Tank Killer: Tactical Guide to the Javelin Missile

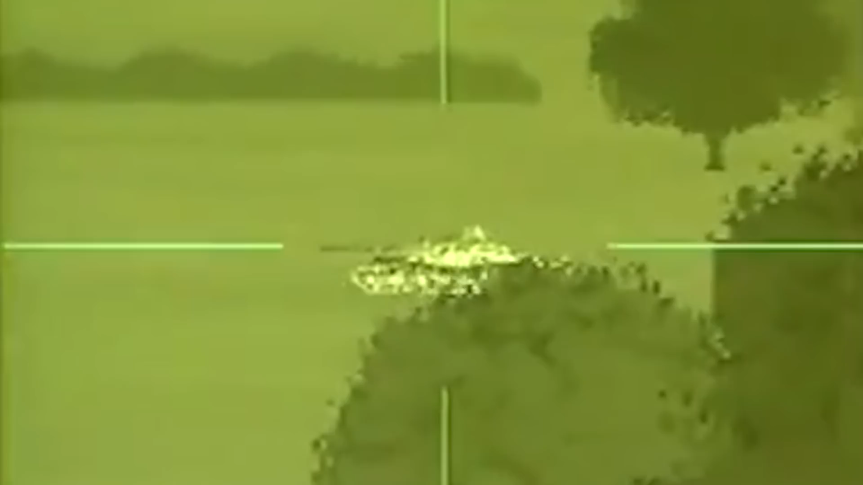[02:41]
The CLU includes a day sight with 4x magnification and a passive infrared night sight at 4 or 9x magnification, and it can be used without a missile attached.
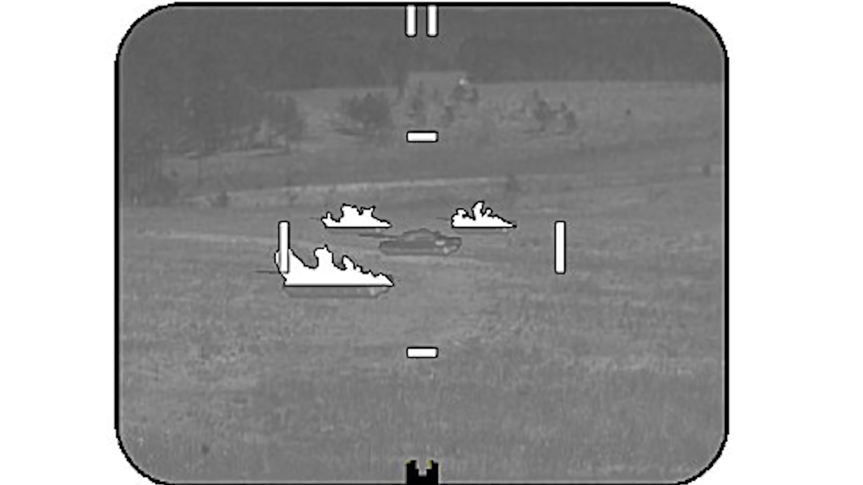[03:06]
Background IR clutter, like a burning vehicle, or passive countermeasures like infrared blocking smoke can also throw it off.